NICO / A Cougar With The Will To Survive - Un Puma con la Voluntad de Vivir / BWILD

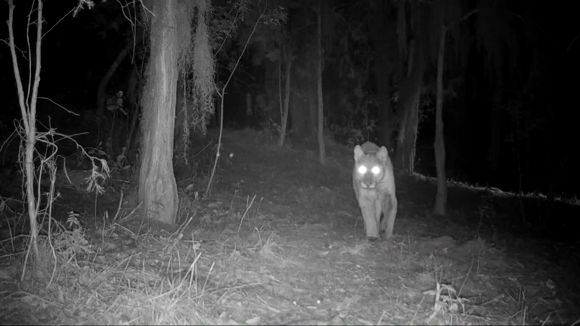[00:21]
en esa misma zona donde también patrullaba cuadrado aquel macho
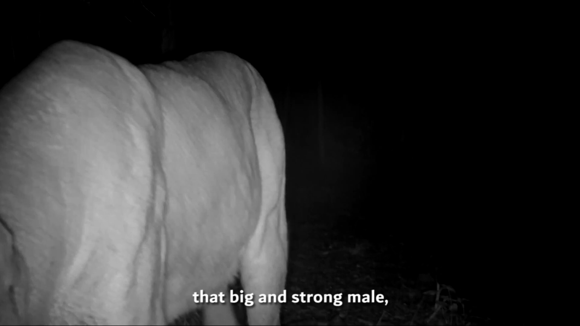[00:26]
grande y fuerte pero que sólo apareció en nuestras cámaras muy de vez en cuando
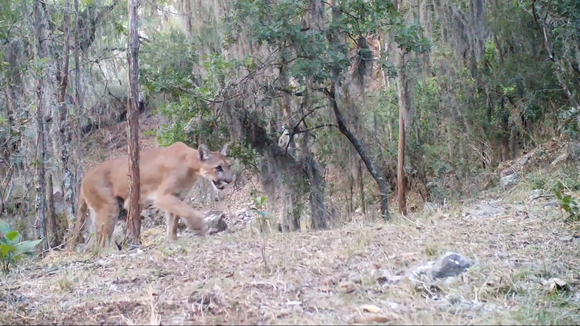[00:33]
también por ahí anda tuna tuna es una hembra hermosa siempre atenta
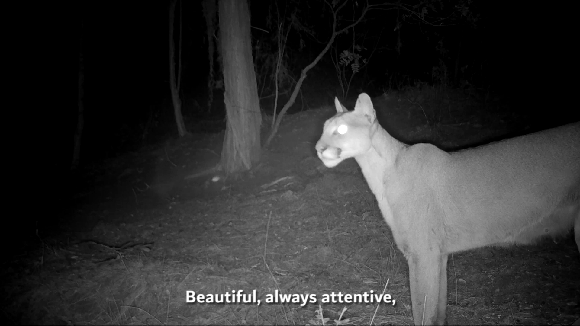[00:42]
delgada espigada alerta se ve la diferencia y
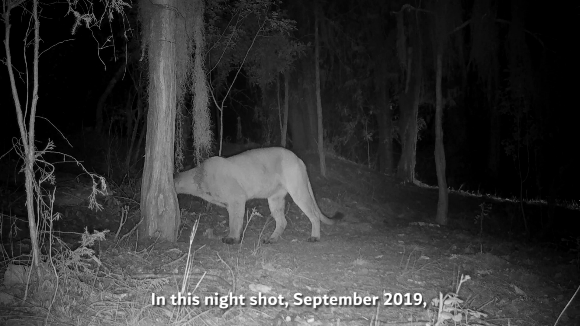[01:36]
en esta toma nocturna que es de septiembre del 2019 nico se veía
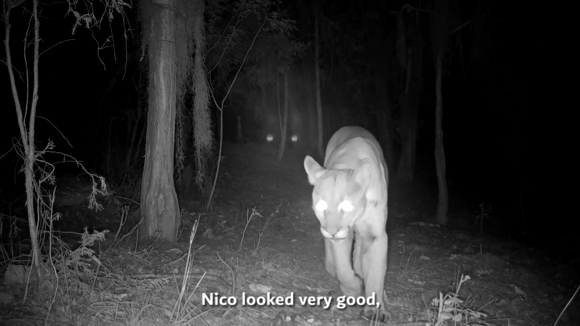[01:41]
muy bien pero fue antes de desaparecer regresó a su territorio tres meses después
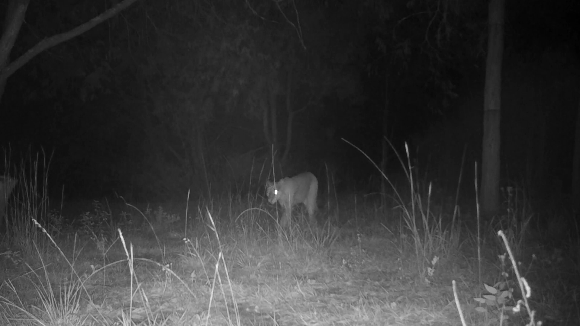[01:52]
visiblemente lastimado delgado cojeando y con un ojo casi apagado no sabemos qué le sucedió pero en verdad empezamos a preocuparnos por él en diciembre se veía muy mal
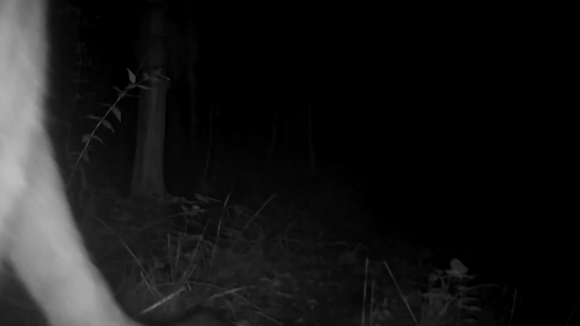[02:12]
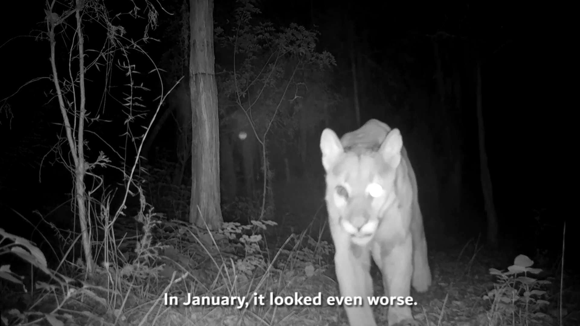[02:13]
en enero se veía todavía peor el ojo lo había perdido por completo y tenía la piel casi en pero para marzo su salud empezó a mejorar
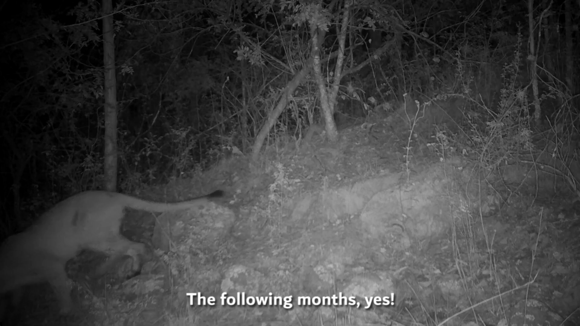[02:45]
los meses siguientes si se le vio mucho mejor recuperó su agilidad dejó de cojear por completo
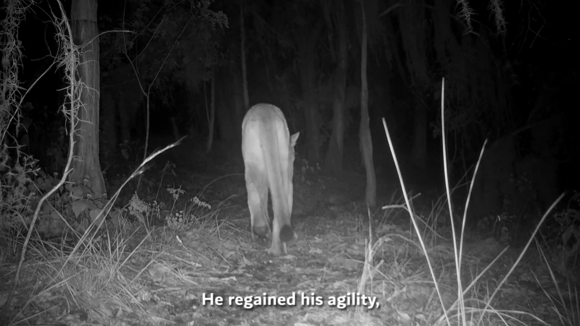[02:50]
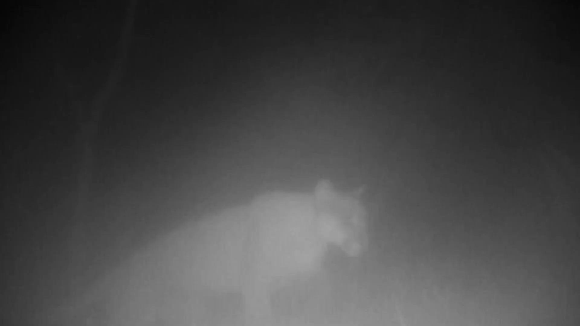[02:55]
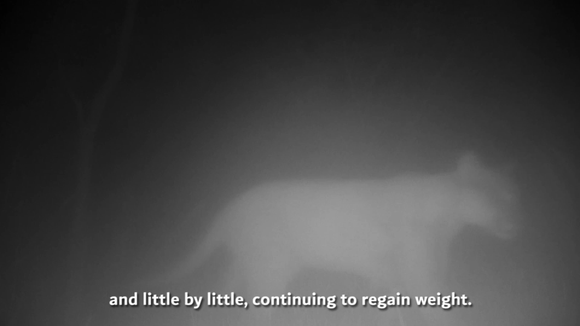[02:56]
y poco a poco siguió recuperando peso la última vez que lo vimos
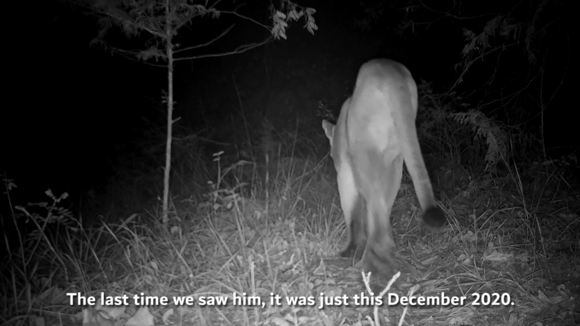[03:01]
fue apenas este diciembre del 2020 así es que continúa
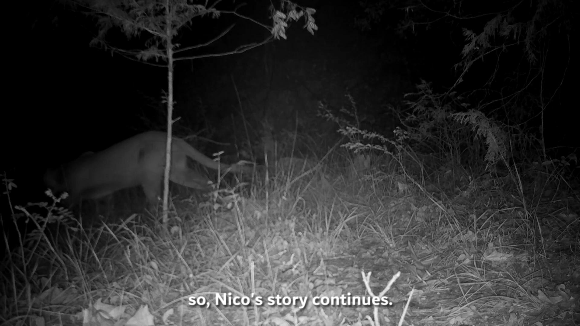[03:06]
la historia de nico un puma que luchó y de alguna manera logró sobrevivir